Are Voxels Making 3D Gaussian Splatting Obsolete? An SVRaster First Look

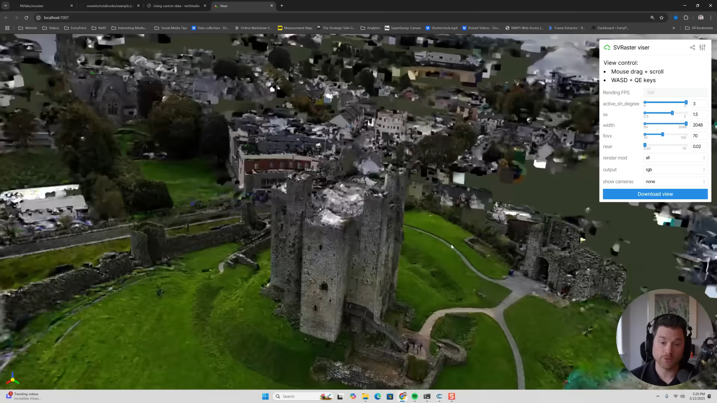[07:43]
This viewer will do. And you can see it looks great. It doesn't look amazing, but as you start to move things around, you notice everything kind of feels like it's on a tilt.
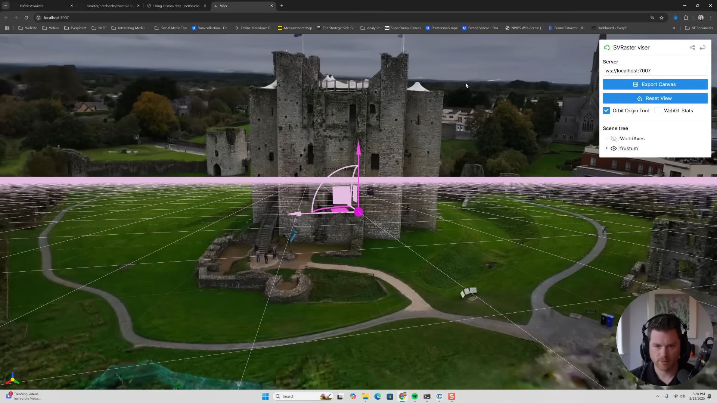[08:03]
Look, that looks good. And then now things aren't on that tilt. So I got to make sure I turn off the origin tool. I can go back. And so now I got this nice scene that is leveled pretty easy to do.
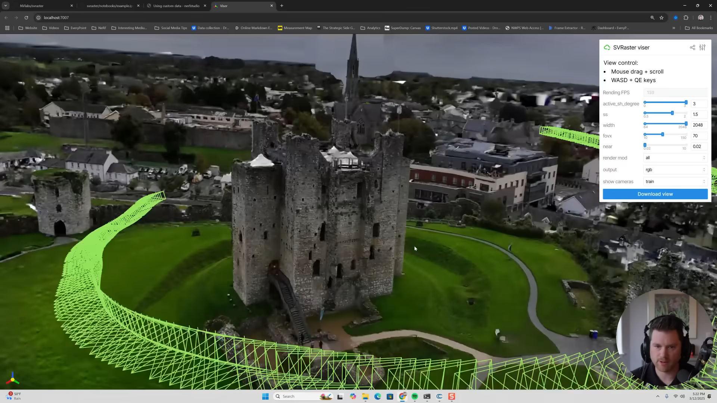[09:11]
You see, I did like not a full loop, but mostly a loop around this.
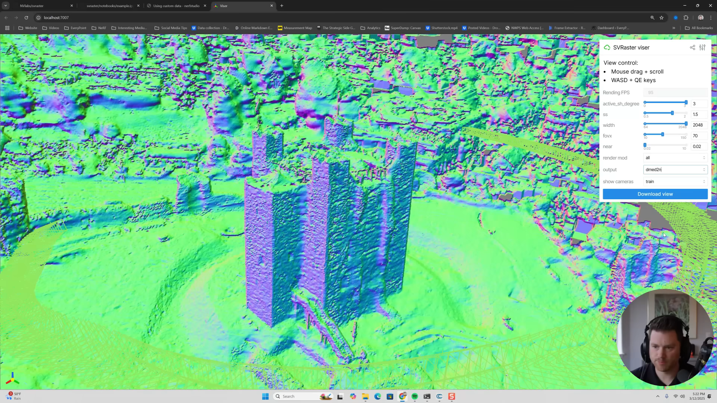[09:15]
You can look at your normal things like that. So really interesting. So I'm going to show you one more scene. So if I go click here, it's going to load up one more scene.
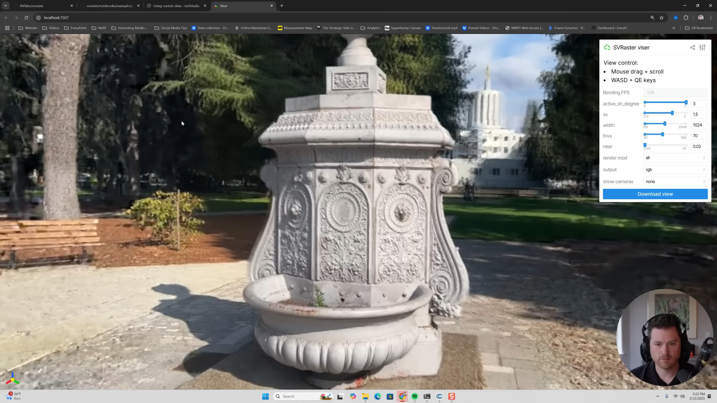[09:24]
Here we go. And this is another good one as an example I did where it's already level because when I walked around it,
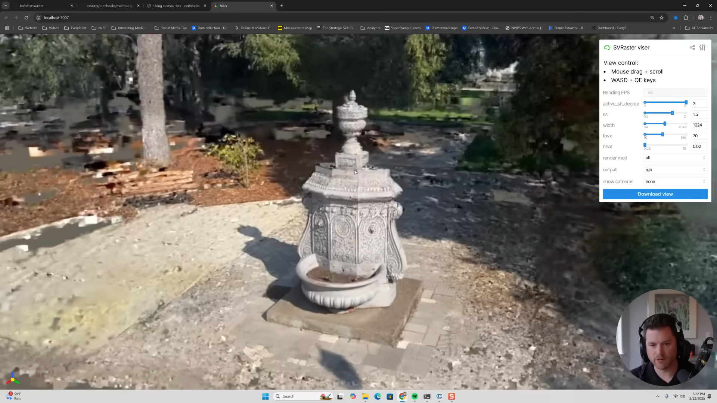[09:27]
the cameras were already pretty level around this.
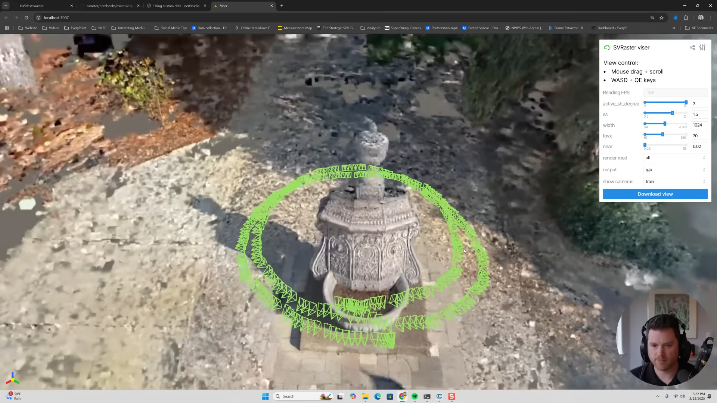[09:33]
This viewer is not like the best.
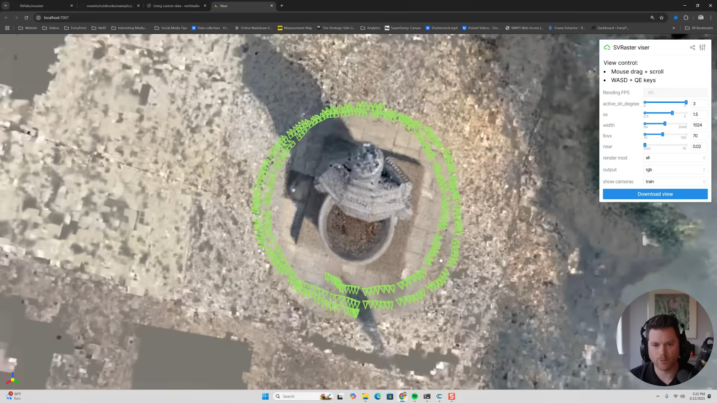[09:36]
I noticed things kind of like wobble when I move it around, but I think they spent more time on, you know, they just picked a viewer that they could use and they spent more time on how the code works.
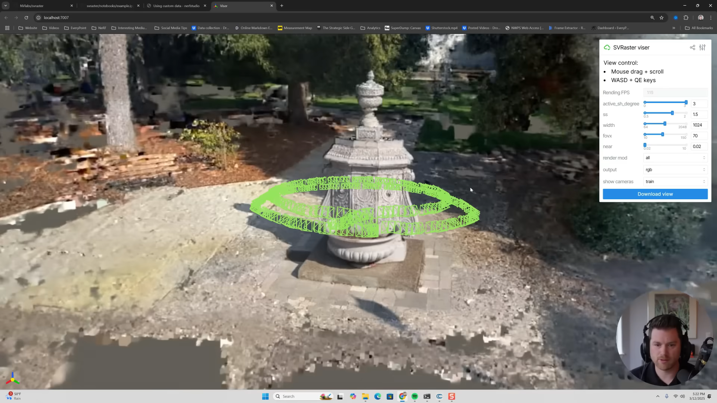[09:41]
So I'm just going to hide these cameras.
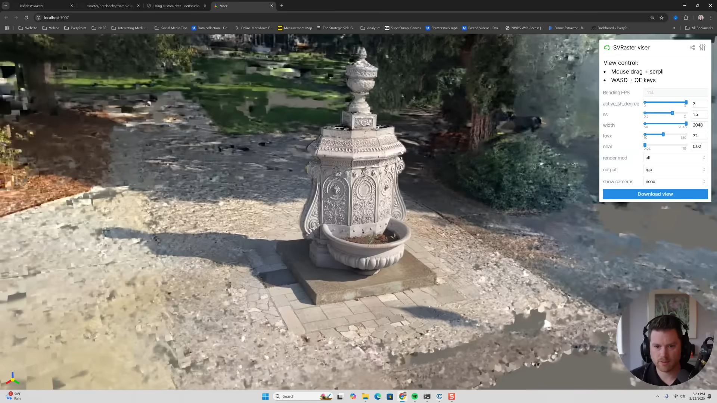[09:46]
And so now you can see things look pretty sharp, but it's got this weird ghosting on the edges.
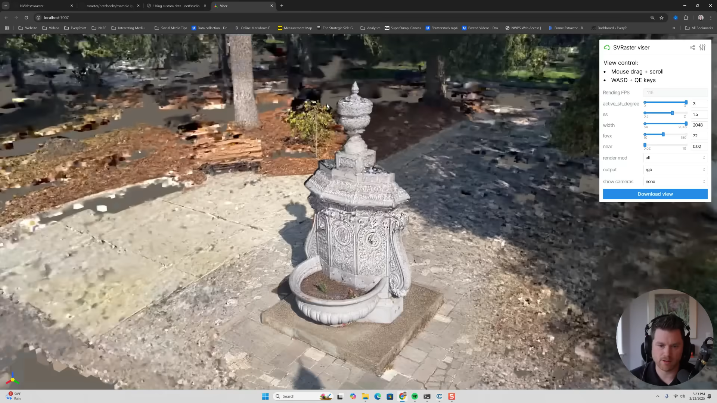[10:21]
It might be a bigger scene because of all these trees and things.
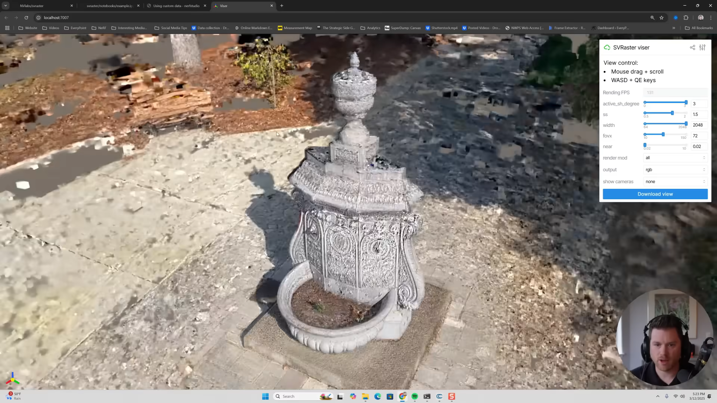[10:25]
But notice again, I have no floaters.
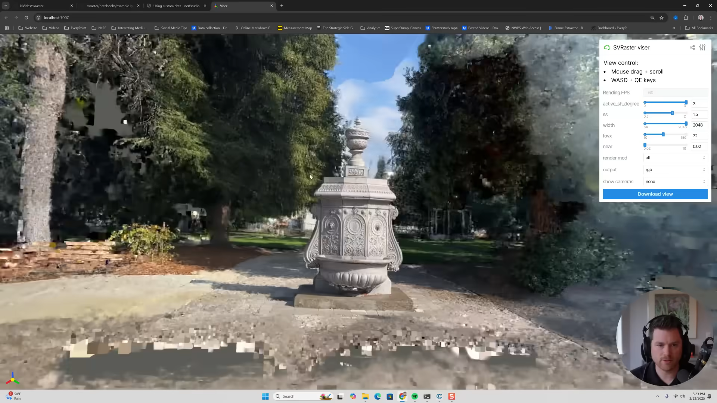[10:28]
When I run this scene on 3DGS with this, there's a sun flare here. I get floaters all over the place and there's never floaters. I don't get popping of different artifacts. So it's very intriguing what you can get out of this.
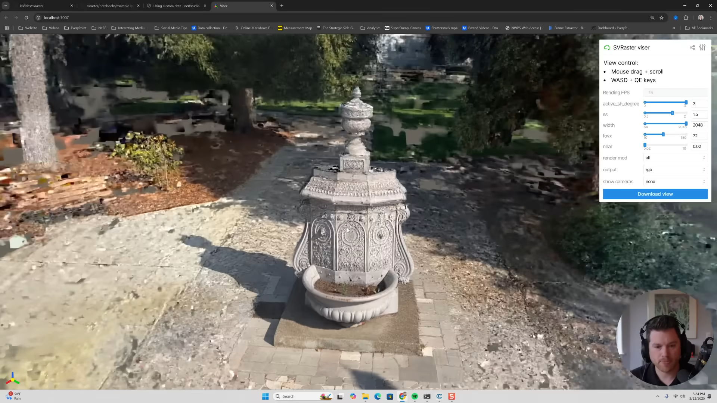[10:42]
And again, to render a fly-through takes seconds. Let me just show you a couple of fly-throughs.
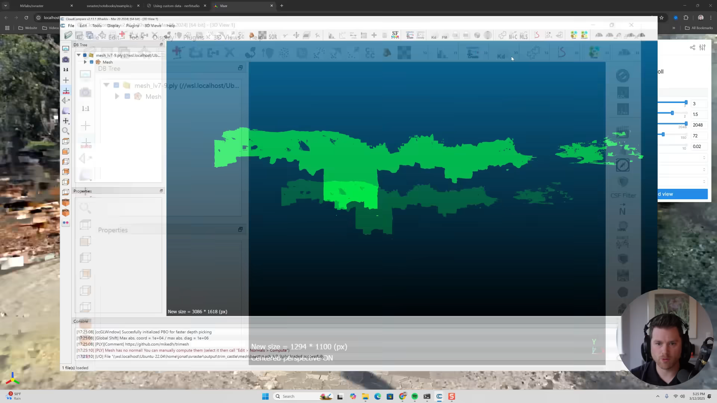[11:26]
So depending on the software, it might just look like this. And you're like, oh, this isn't anything. You got to go up to, in this software, compute your normals.
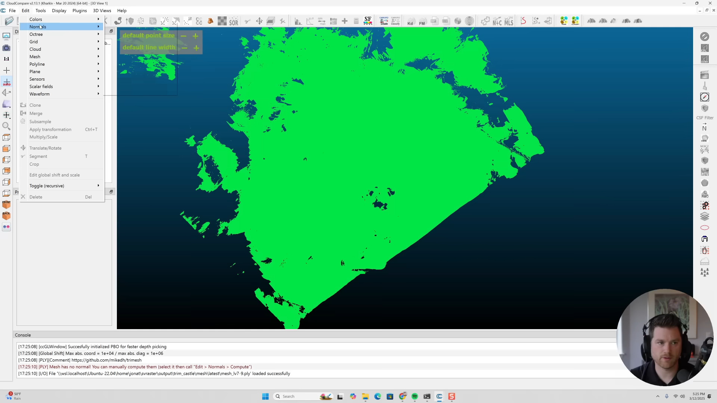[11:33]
Compute. I'm going to do it per triangle.
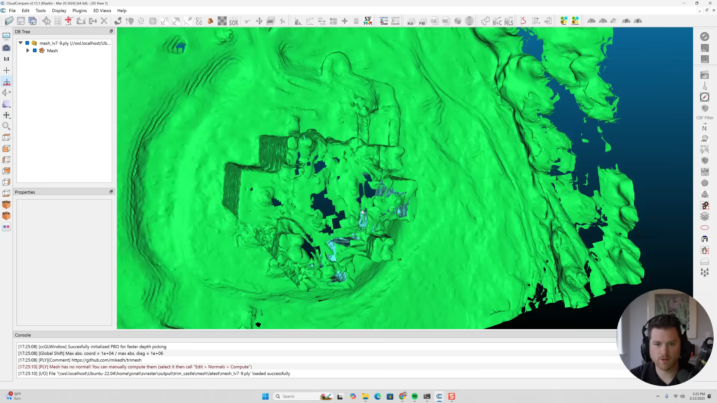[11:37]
And now you can see it. So now this looks much better. You end up with this scene.
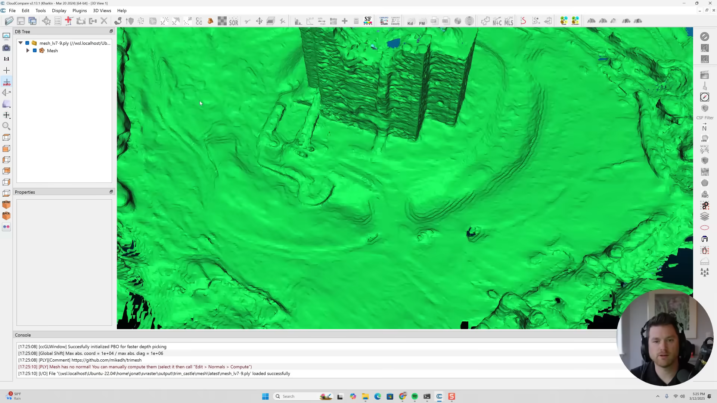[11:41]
And it's, again, not the most detailed I've ever seen. But it's not photogrammetry. I only had one loop. But it is impressive of what it could do.